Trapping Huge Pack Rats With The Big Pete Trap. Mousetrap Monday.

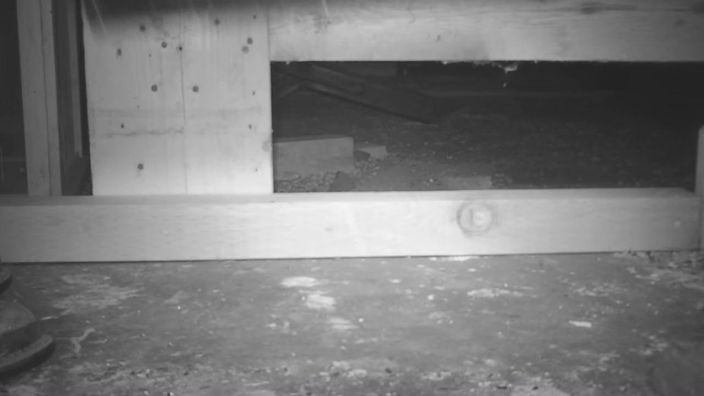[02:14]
Well, last night we caught a rat in the Big Pete trap and one of the bait went in there, stepped on the lever, the door closed, and we got it.